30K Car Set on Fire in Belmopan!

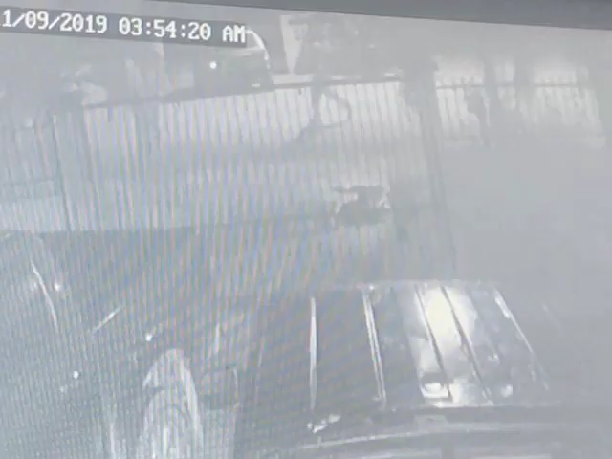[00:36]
Surveillance footage have been viewed within the area, and the police are seeking two suspects in relation to this investigation.